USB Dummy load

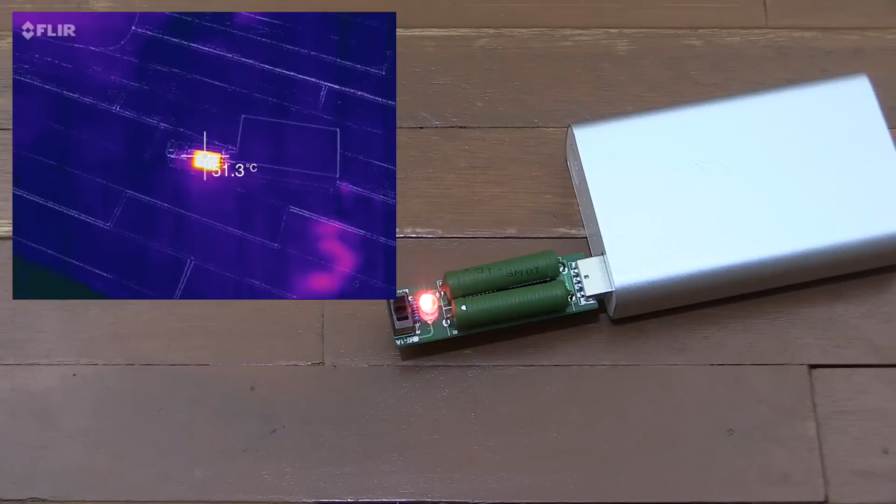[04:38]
there you go thanks to my FLIR1 thermal camera you should be able to see that it's heating up pretty quickly. Now I wouldn't want to leave this running like this for too long without pointing a fan at it. So you can see it's still climbing we're already at 80 degrees coming up to 85 now I've got this fan here and I'm curious to see how much this helps so I'm going to point it at the USB dummy load and see if we can drop the temperature a bit okay we're still climbing faster than I would like
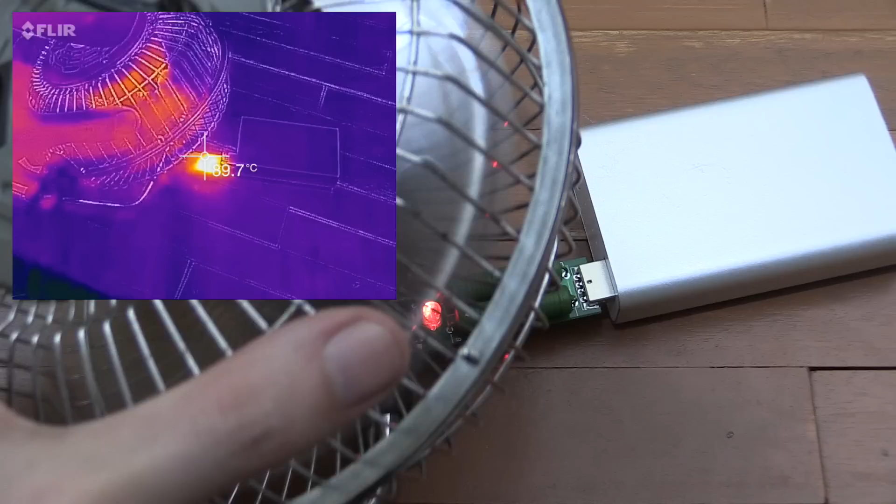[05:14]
okay that seems to be helping no so you can see we're at 110 degrees and this fan is not really doing much I was expecting this to help a lot more than this okay 115 degrees let's see what happens if I turn off the fan if we see a big spike
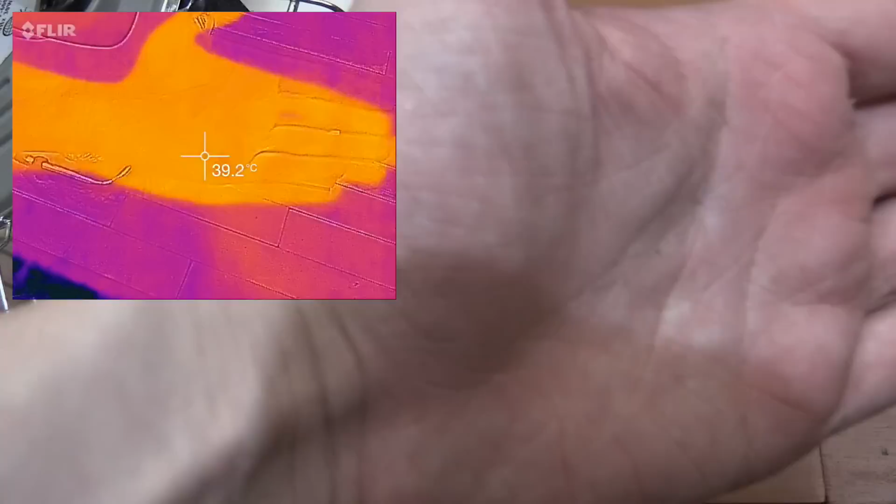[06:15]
On screen: spot 39.2°C
and this fan doesn't seem to be doing a lot to help it cool down in comparison if I put my hand in the way of the sensor you can see it's reading around 39 degrees celsius and if I recalibrate just to make sure that's okay
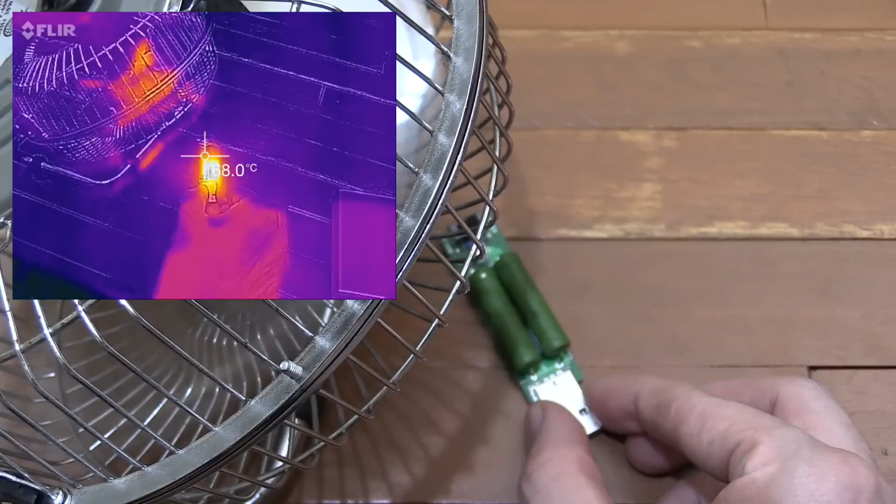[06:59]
without burning my fingers there we go let's see how long it takes to cool so the temperature is dropping pretty rapidly